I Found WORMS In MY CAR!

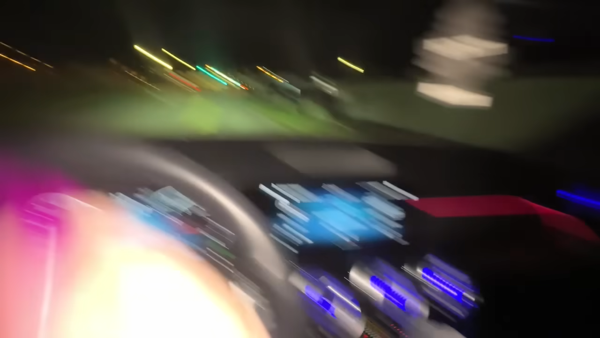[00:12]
I'm on my way to the gas station. Hopefully, look at how slow my car is moving. Look at this. 12 miles.
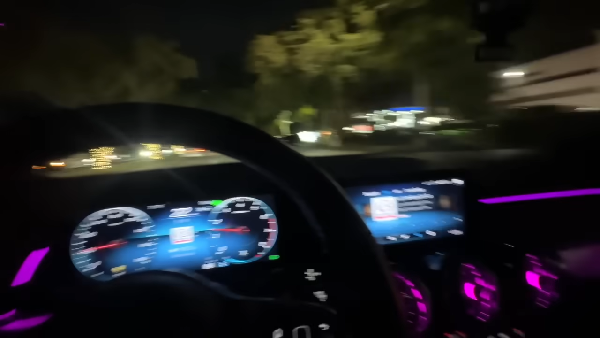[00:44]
Alrighty, guys. We found a gas station. Thank God, because I was literally about to run out of gas, you guys.